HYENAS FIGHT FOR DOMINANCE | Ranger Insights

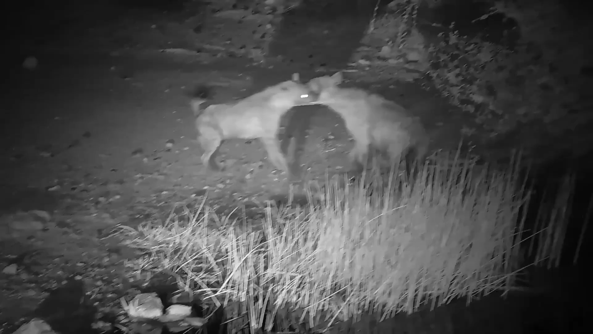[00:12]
the hyena, and in this case, spotted hyena. And in this little example, we've got what looks to be a pretty serious fight about status within the clan. Hyenas, of course, a very hierarchical society, dominated by females, but forever challenging each other for the opportunity to be the most dominant.
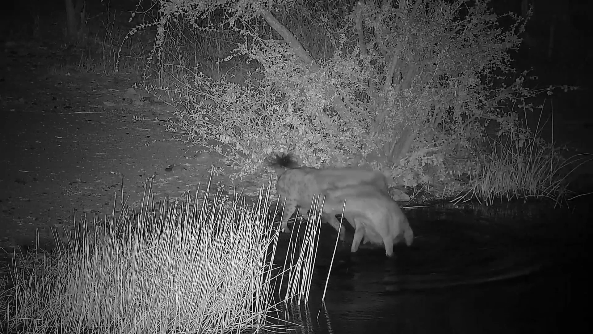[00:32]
Sometimes those fights can become quite violent, especially considering this is an animal with one of the strongest jaws in the animal kingdom.
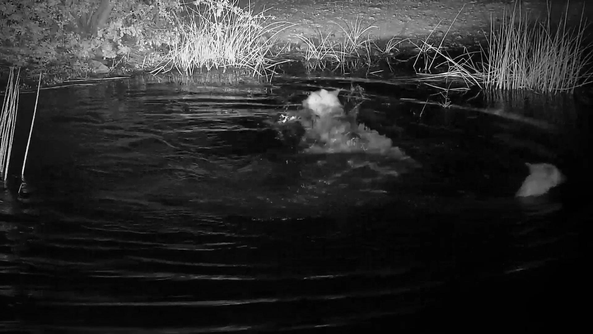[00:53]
And you can see, even though they're not too fancy, we don't fancy going in the water too much. You can see the one in the water now, it's really anxious. Doing all she can to get away from this other member.
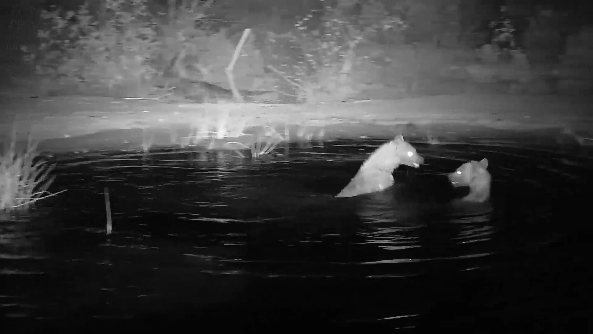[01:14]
And as you can see, they can be really quite violent, these fights between them.
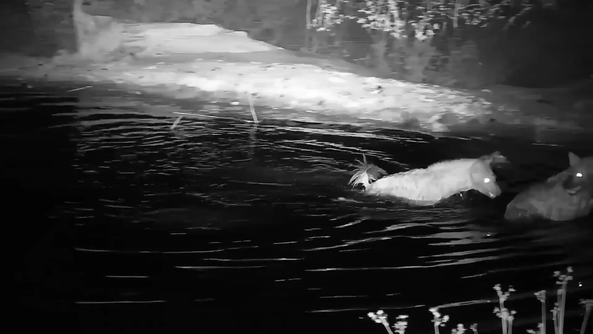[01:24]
One of the most beautiful calls in this instance, though much more stressful. But as you can see, after the fight, things have now quietened down a little. Those hierarchies have been re-established,
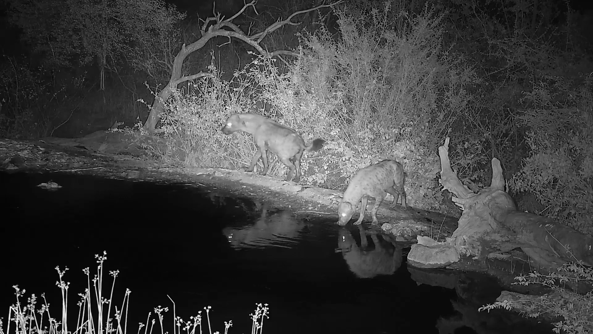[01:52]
and that individual on your left now has been put in its place, knowing that it is lower down the order than it once was, perhaps, and showing real submission to its opponent.